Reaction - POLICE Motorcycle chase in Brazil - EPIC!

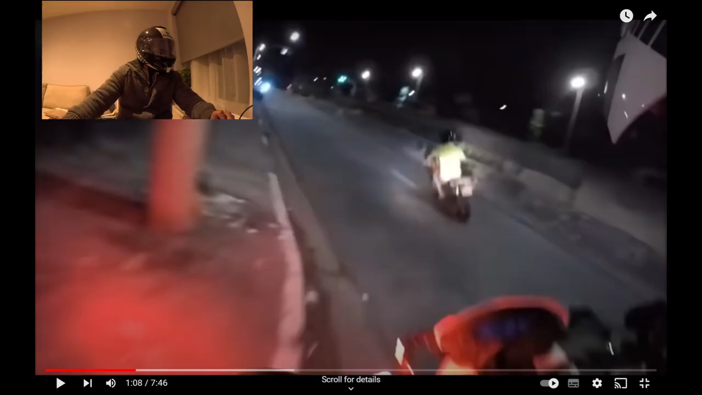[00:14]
And we're off. Ooh, looks like we're on the motorbike, the police motorbike. Of course, he's got no gear on, his brother. He's wearing shorts and slippers, I'm sure. What? Yep. Definitely certified riders.
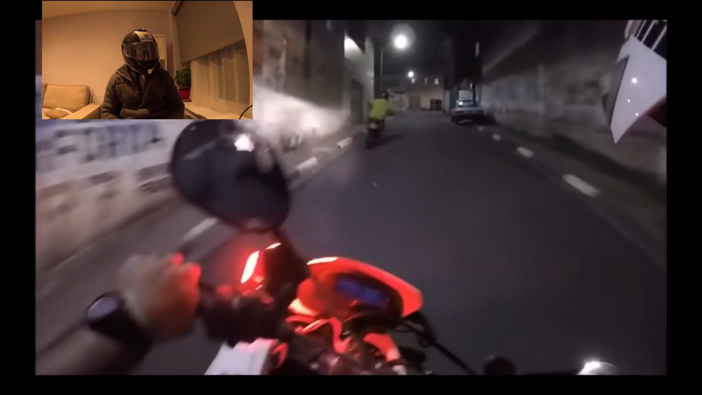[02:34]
He's a racer, I'm telling you.
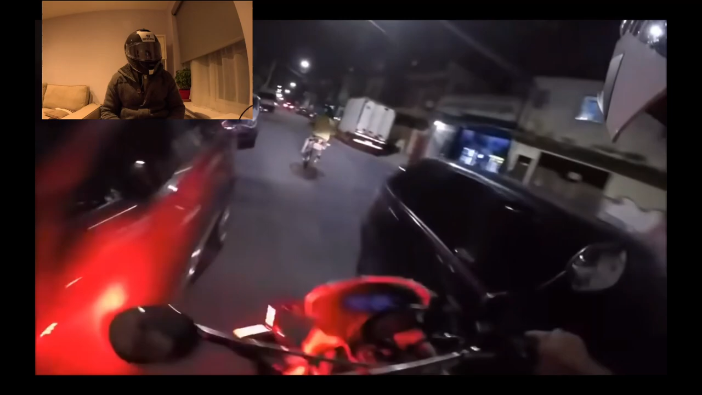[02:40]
Well, there's some skill in it. Always stop for the police though. But this is good. This is good riding. Wow. He didn't see that van, did he? What is that? Kilometers? Must be kilometers, right? 74. Can't be miles per hour. I mean, still.
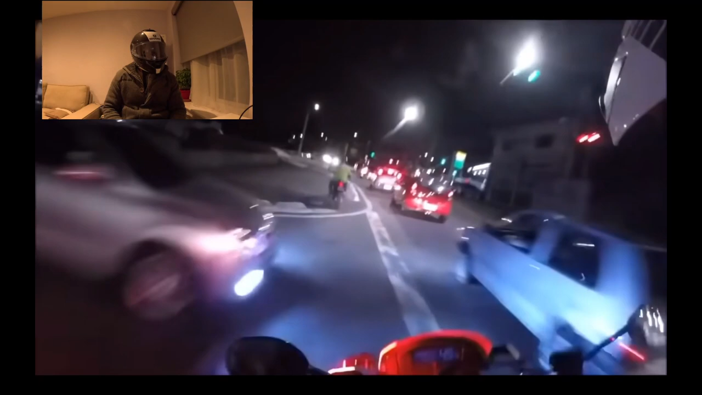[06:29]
He ain't going nowhere, son, mate. Oh, he's packing it up. Look at that, of course. He's like, no, followed me up the stairs. Forget that.